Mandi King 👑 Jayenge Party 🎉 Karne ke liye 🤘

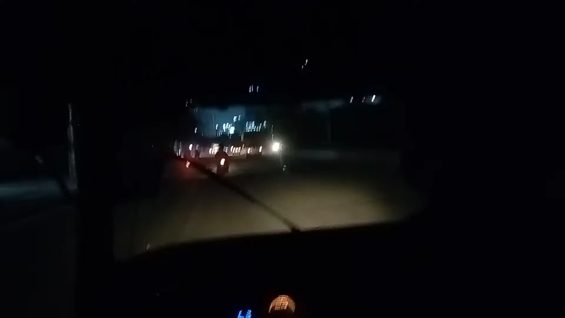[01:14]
और होगे इसमें यहाँ ज्यादा लाइप नहीं है यह सब देख सकते हो
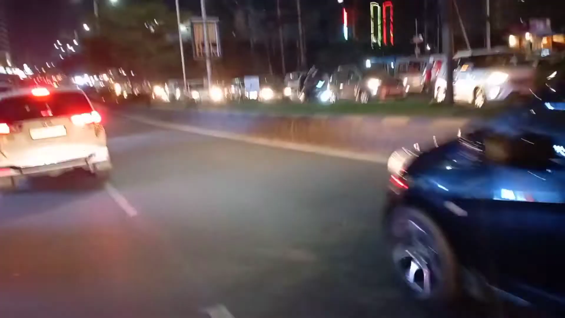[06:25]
गाइस, यह है नाइट व्यू, काच्शिवली का नाइट व्यू,